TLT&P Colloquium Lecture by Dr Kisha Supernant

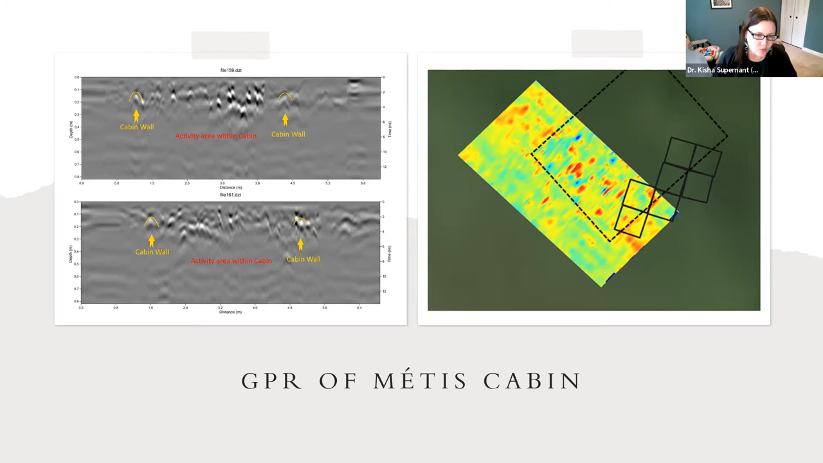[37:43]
slid down and it creates a different reflection. In the ground penetrating radar data as well it's very exciting to get some of these results.